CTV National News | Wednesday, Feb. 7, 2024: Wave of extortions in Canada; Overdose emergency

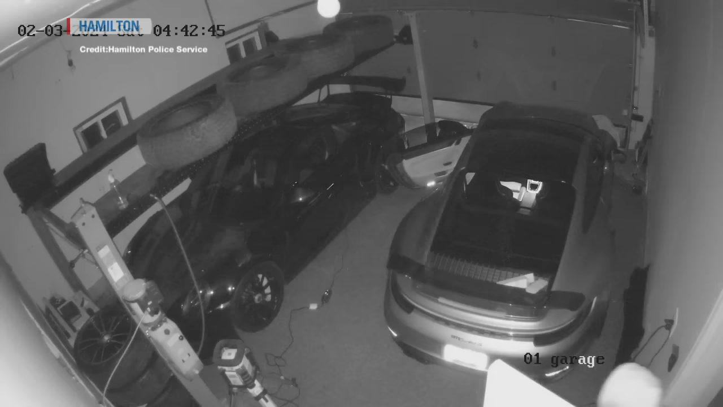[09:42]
Ontario is traumatized after men with guns burst into their home last weekend and took two luxury cars.